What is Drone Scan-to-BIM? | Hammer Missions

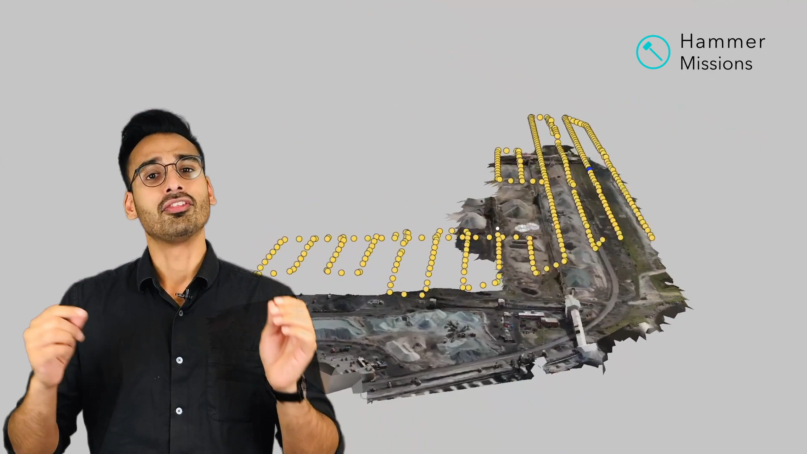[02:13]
And this 3D model can be exported in not just the 3D model textured formats, but also in the laser scanning formats, one of them being the .LAS format.